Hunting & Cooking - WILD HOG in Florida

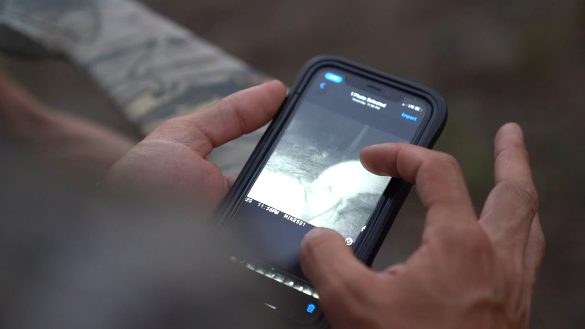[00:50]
maybe bigger actually that one's got like a little bit of razor back in it they're all different